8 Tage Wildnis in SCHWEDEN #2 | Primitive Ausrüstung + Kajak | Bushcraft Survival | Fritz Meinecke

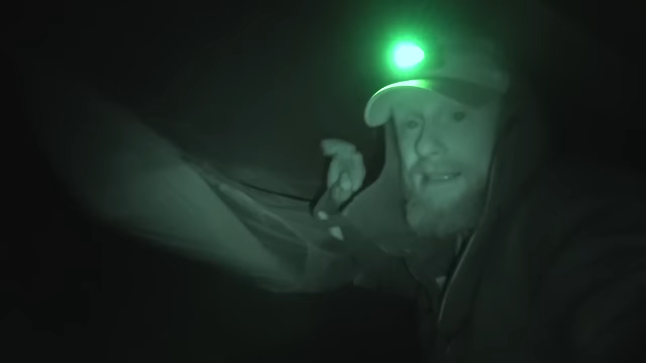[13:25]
So, ich bin wieder an meiner Hängematte, werde mich jetzt hier verkrauchen, mal gucken, ob es heute Nacht regnen sollte oder nicht. Ja, ist, glaube ich, sogar angesagt.
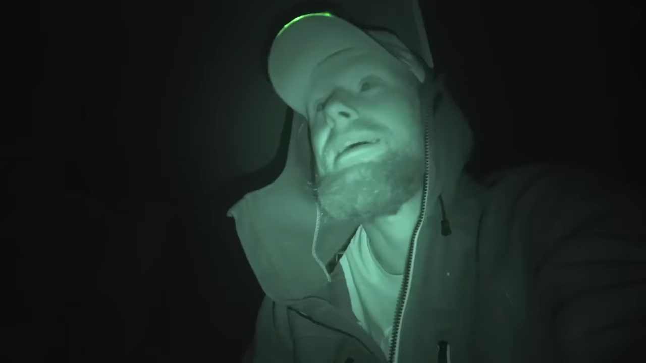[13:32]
Ich habe alles gut verstaut, auch nochmal gerade im Boot alles gecheckt, ob alle Sachen zu sind. Und dann würde ich mal sagen, ab in die Hängematte.
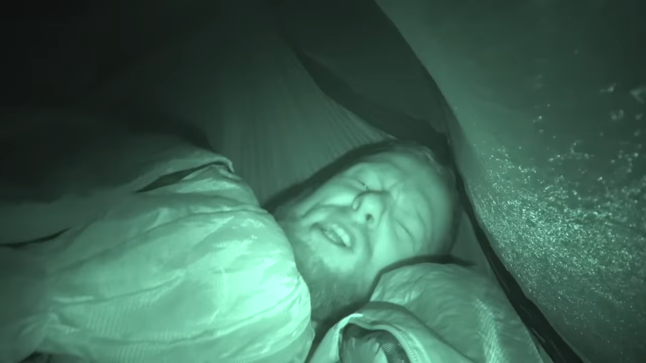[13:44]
Schlafsack zu, Schnummel geht, gute Nacht. Und wir sehen uns morgen. Morgen muss ein Fisch rausgezogen werden, Leute.
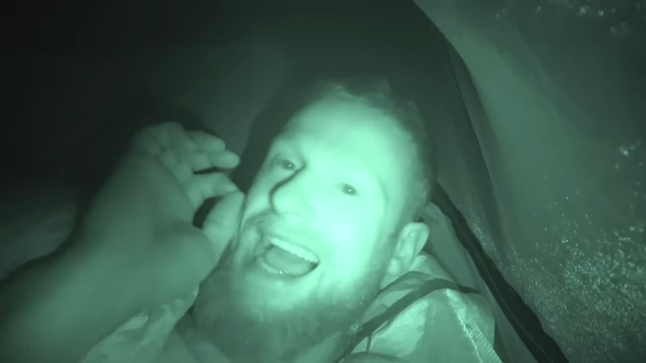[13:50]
Das kann nicht wahr sein. Das macht mich irre. Wir müssen was fangen. Also, bis morgen früh. Gute Nacht.